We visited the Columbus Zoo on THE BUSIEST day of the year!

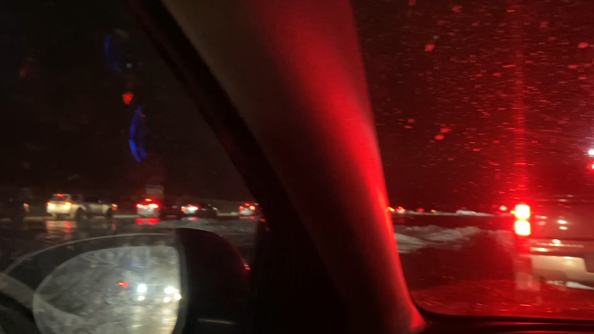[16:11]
Like, they need to have something, some way to try to expedite this process. This is probably the thing that the
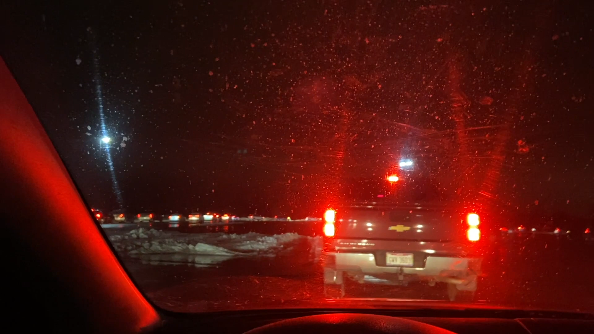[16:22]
Columbus Zoo is the least prepared for right here. Definitely needs some workshopping here to help people get out. But other than that, it's been a pretty decent day. I've been glad to be here. Definitely ready to get out of here though right now.